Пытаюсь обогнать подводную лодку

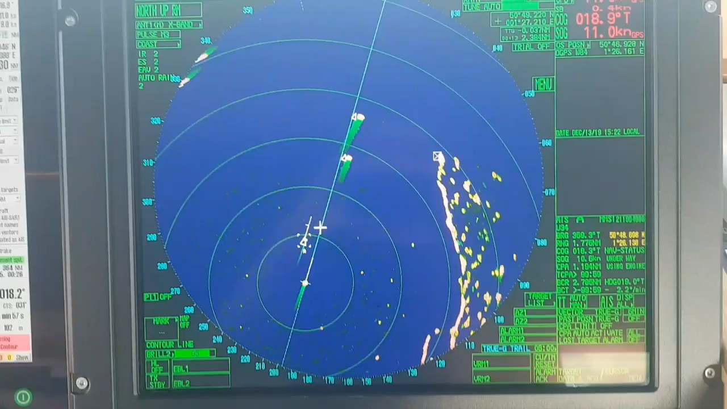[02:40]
10,8 углов. У нас скорость сейчас вообще одинаковая стала. Добавил он там ходов полный вперед. Он видит, что ты его догоняешь. Он говорит, а-а-а-а. Сейчас я ему.